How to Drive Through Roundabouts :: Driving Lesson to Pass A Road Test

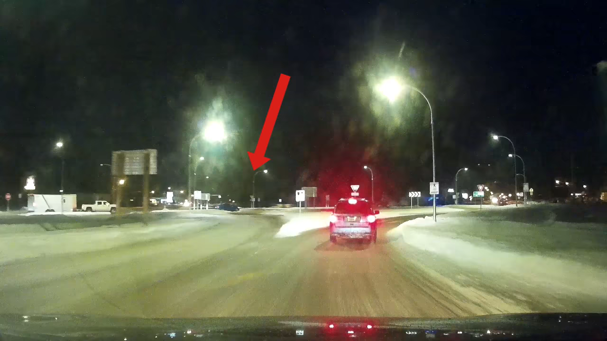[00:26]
And even for veteran drivers, they're having some challenges with roundabouts here in Canada and the United States as you can see here in the image with the new roundabout in Sycamus,
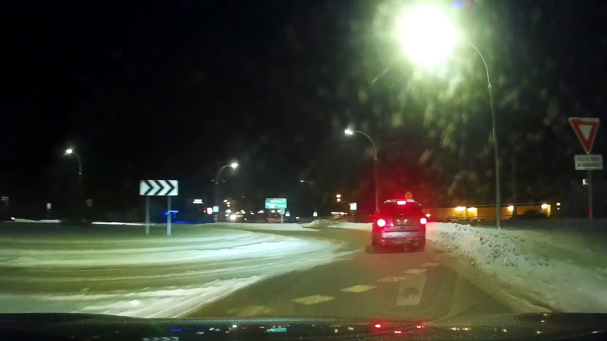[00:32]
British Columbia and the car going the wrong way on the roundabout. So you need to be prepared for that here in North America. Now those of you in the UK, in Europe, Australia, China, and other parts of the world,